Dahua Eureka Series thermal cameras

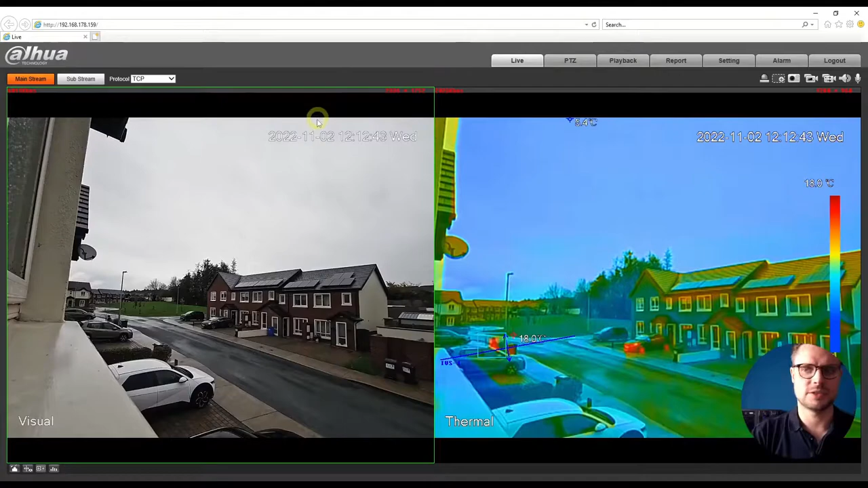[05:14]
picture so as you see here and on the left hand side there is um visual lenses and on the right hand side there's eternal imaging lenses um so what type of duplication you might uh this camera could be could be installed like i said it could be of like pitch black environment it could be any substation uh looking at the um at the wires or any machinery that is heating up um and you like to switch off